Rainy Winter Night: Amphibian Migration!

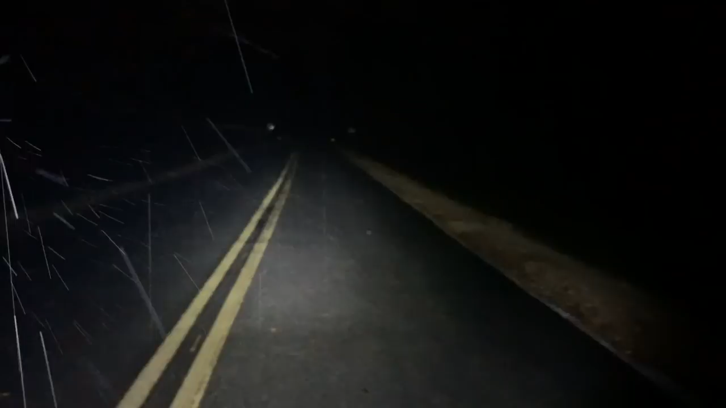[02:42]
all right guys it's definitely going crazy tonight i can just look up the road and see salamanders there's one right there there's